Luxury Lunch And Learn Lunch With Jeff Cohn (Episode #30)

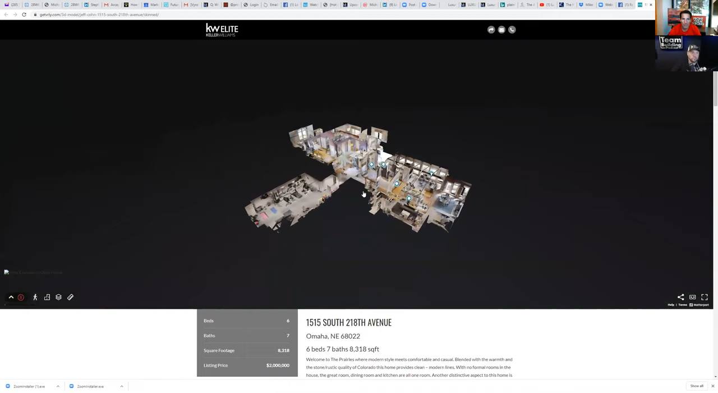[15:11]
on the bottom left corner where you see those three pieces of paper on top of each other that essentially will give you the ability